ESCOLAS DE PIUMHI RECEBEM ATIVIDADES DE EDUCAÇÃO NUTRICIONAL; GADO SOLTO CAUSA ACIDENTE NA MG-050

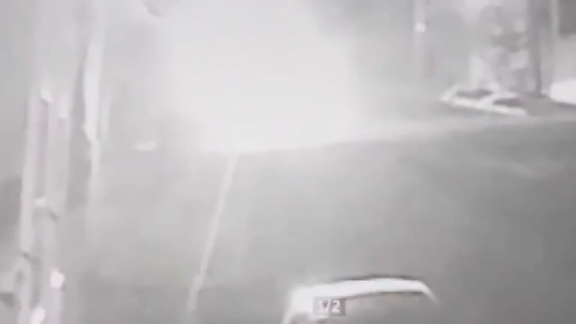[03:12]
Ainda em Passos, um carro capotou após uma batida com outro veículo.